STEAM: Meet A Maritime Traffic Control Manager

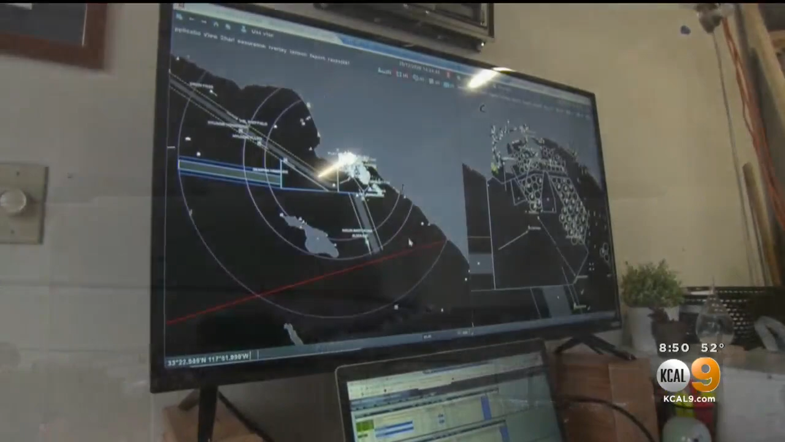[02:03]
And on days like this one, radar technology and weather science are also critical to averting disaster.